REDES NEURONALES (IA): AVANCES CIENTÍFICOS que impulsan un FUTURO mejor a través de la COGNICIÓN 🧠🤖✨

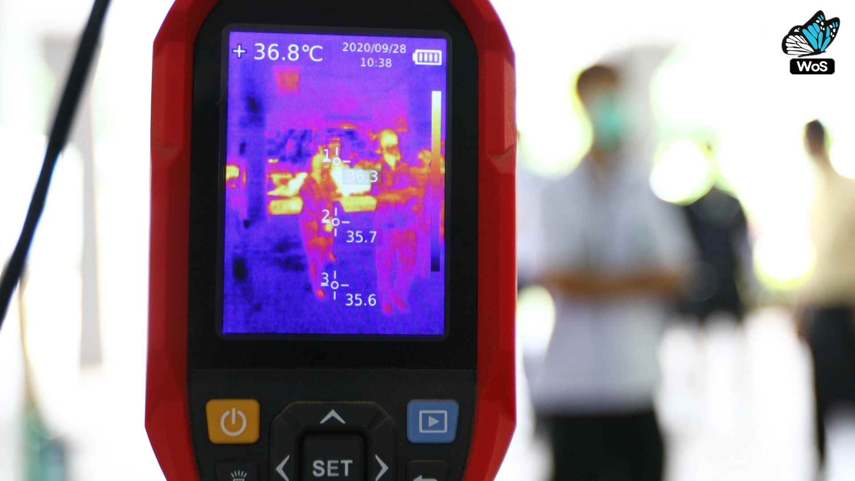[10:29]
On screen: spot 36.8°C
La termografía infrarroja surge como una alternativa segura y no intrusiva al detectar la radiación térmica emitida por cuerpos y objetos ocultos.
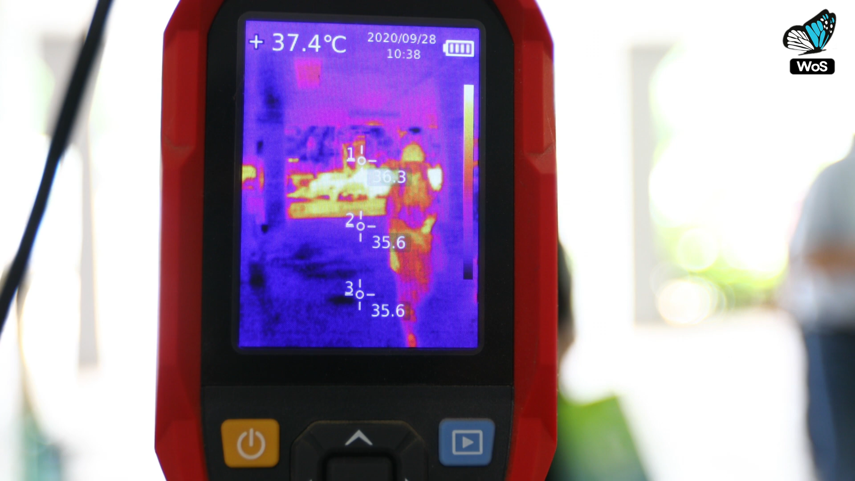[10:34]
On screen: spot 37.4°C
La termografía infrarroja mide la radiación térmica
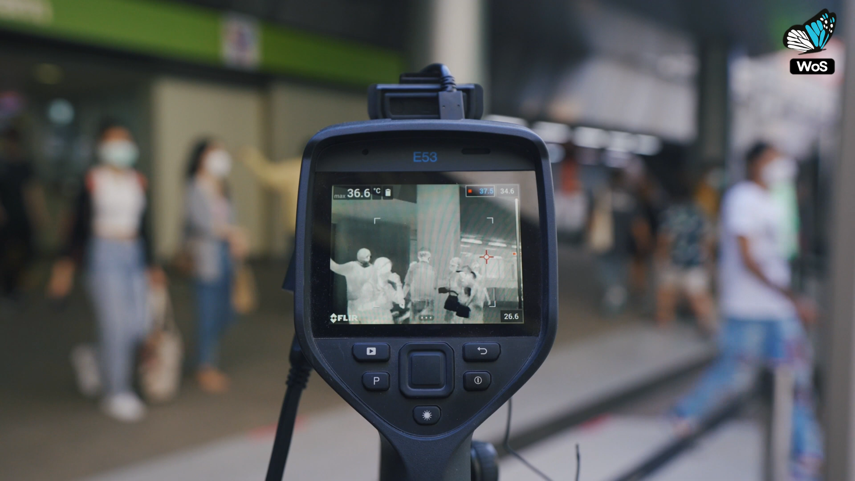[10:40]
On screen: max 36.6°C
emitida por los objetos generando imágenes térmicas. Aunque su penetración es limitada frente a ondas milimétricas o terahercios, se emplea en dos modalidades.
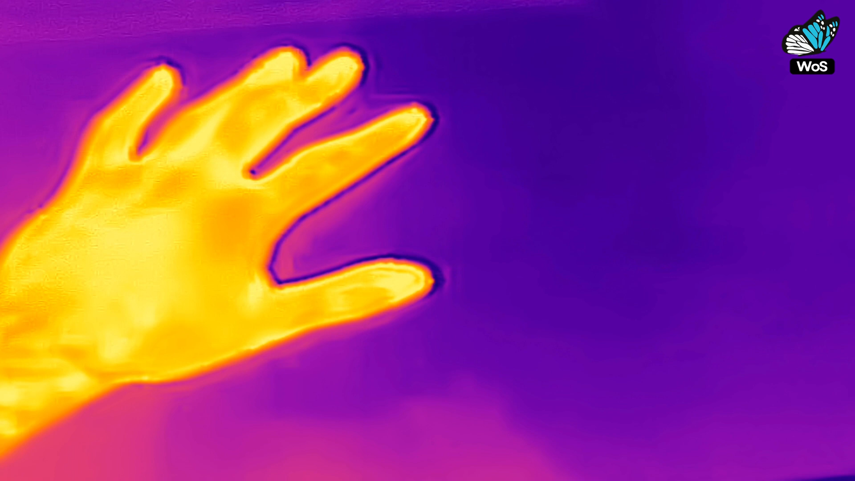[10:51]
La pasiva, que detecta la radiación natural, y la activa, que usa una fuente externa.
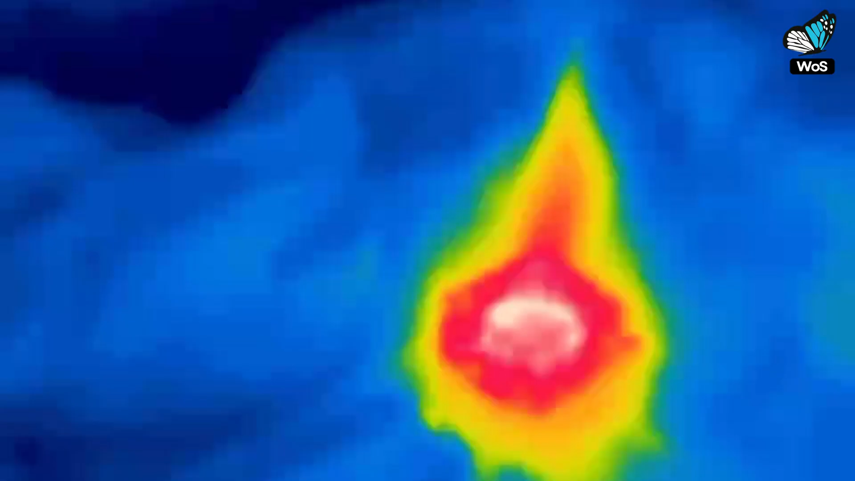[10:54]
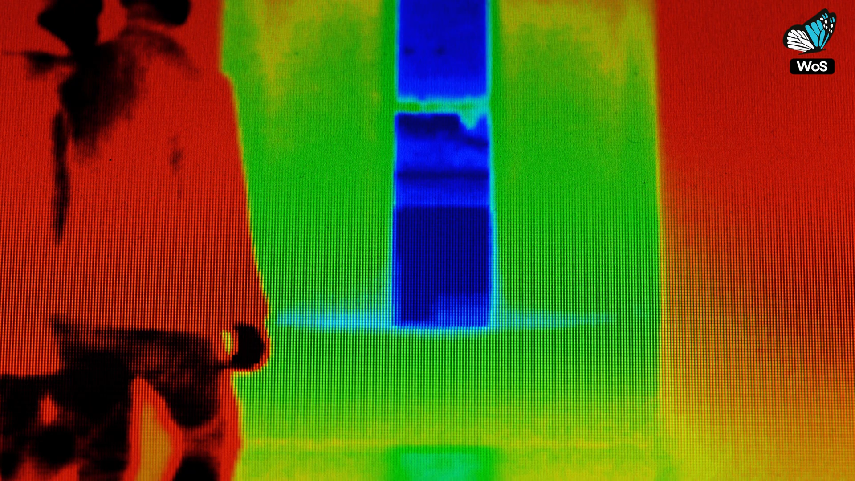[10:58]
En este caso, se utilizó la termografía pasiva, aprovechando el calor corporal como fuente principal.
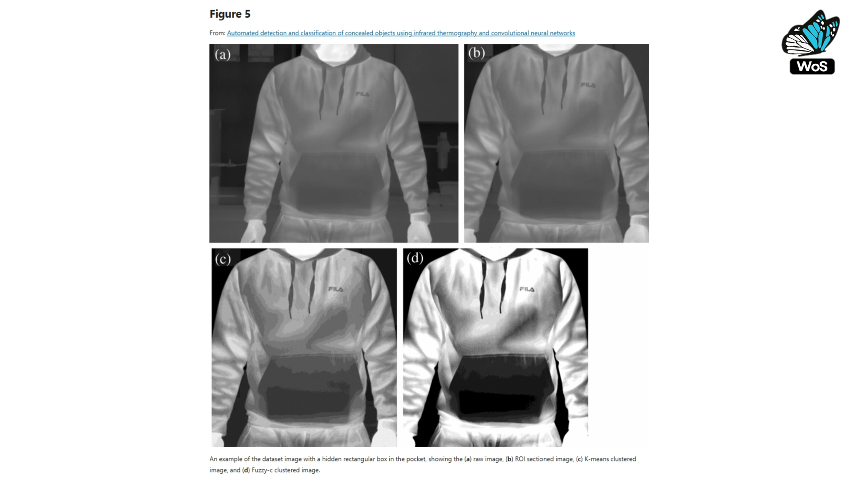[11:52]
FUSICI, al permitir grados de pertenencia a múltiples clústeres, resultó ser el más efectivo, con una tasa de validación del 98.95%.
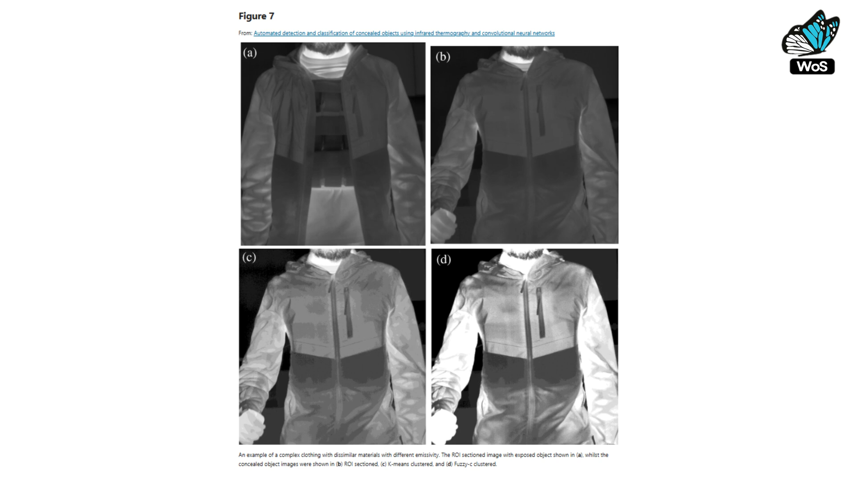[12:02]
En conclusión,